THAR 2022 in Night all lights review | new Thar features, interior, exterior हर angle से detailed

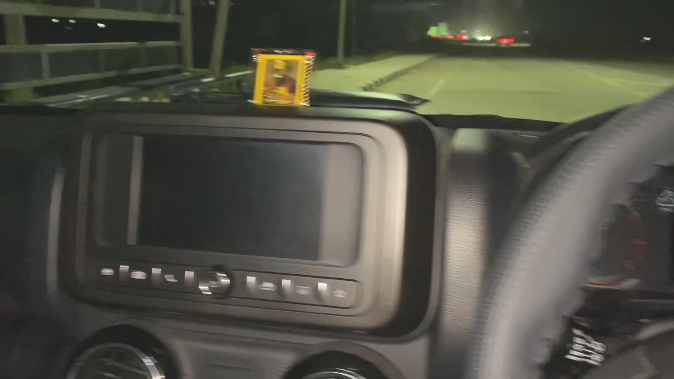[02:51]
अब एज यू कैन सी कि मैं हूँ महिंद्रा थार के इंटीरियर के अंदर।
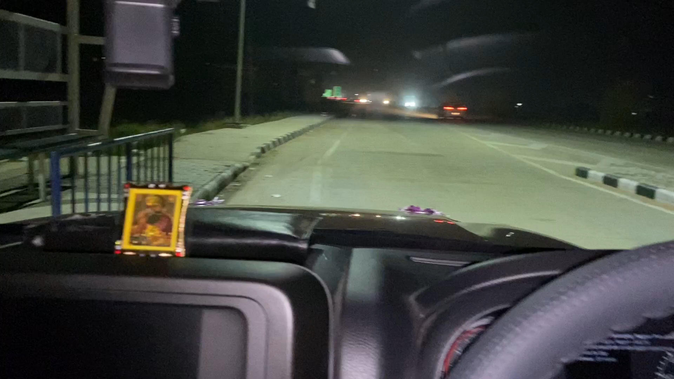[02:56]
एंड यहाँ पे रात का टाइम है काफ़ी, वी आर ऑन दी हाईवे एंड बिल्कुल रात है, स्ट्रीट लाइट के नीचे हम खड़े हुए हैं तो थोड़ी रोशनी बाहर से आपको दिख रही है रोड की।
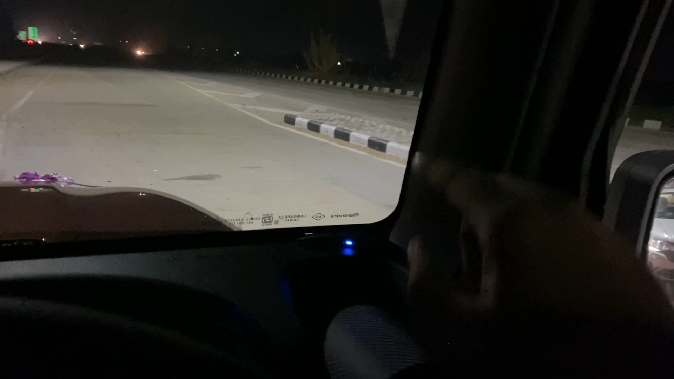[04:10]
ये जो ओरिजिनल जेन्युइन एक्सेसरी है उसकी ही चीज़ है। ये कैसे वर्क करता है कैसे नहीं, ये आपको आने वाली वीडियोस में पता लग जाएगा। अभी मैं दिखा रहा हूँ आपको इंटीरियर लाइटिंग महिंद्रा थार की।
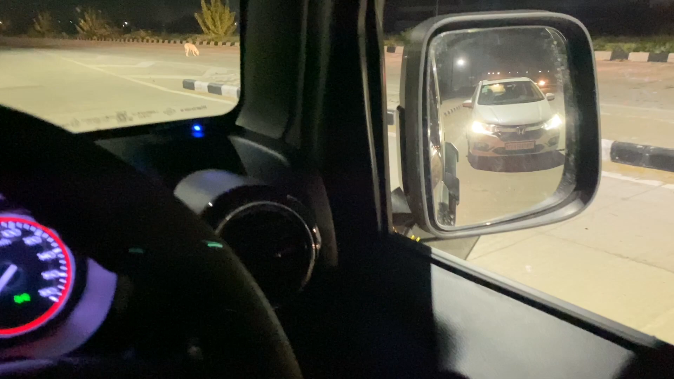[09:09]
जो था इल्यूमिनेशन मैंने अंदर से सारा का सारा आपको दिखा दिया, एंड ये वाली लाइट आप देख ही चुके हैं,
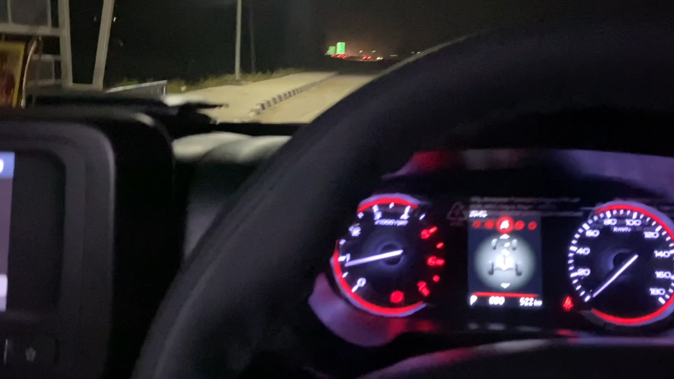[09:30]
तो अभी कार स्टार्ट हो चुकी है, काफ़ी साइलेंट कार है एंड काफ़ी रिफाइंड इंजन है, ये है एमोक 130।
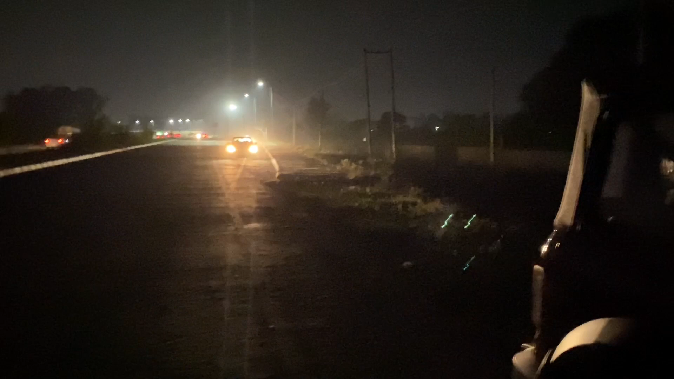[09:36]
तो दोस्तों मैं कार को अंधेरे में ले आऊँ, पीछे रखी है स्ट्रीट लाइट एंड इधर पूरा अंधेरा है, एंड कार को जैसे ही आप स्टार्ट करोगे आपके जो DRL हैं ये ऑटोमेटिकली ऑन हो जाएंगे कार के,
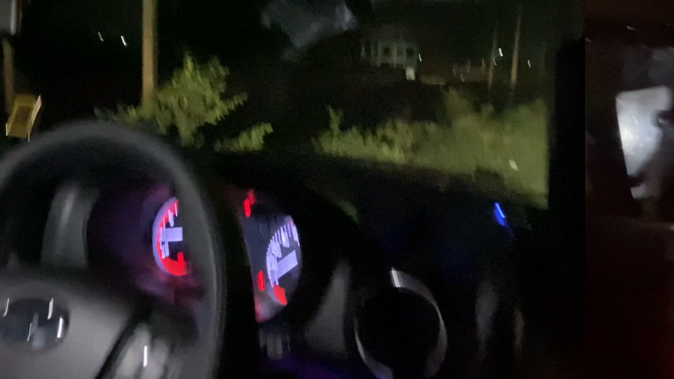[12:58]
सो दोस्तों अब हम आपको हेडलाइट दिखाएंगे इस कार की। ये मैंने DRL को कर दिया डिम एंड अभी मैंने कर दिया कार के फोग लैम्प ऑन।
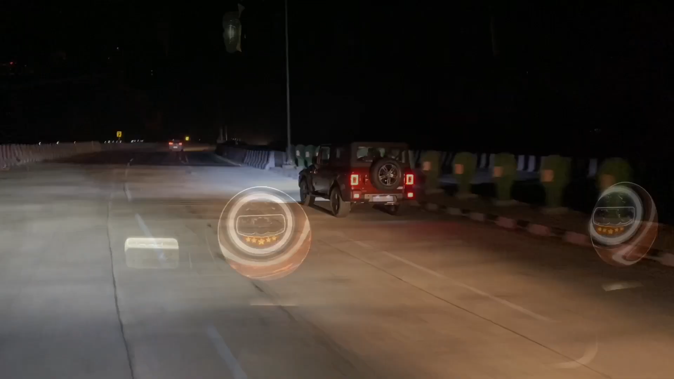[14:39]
तो यही थी महिंद्रा थार का लाइट रिव्यू।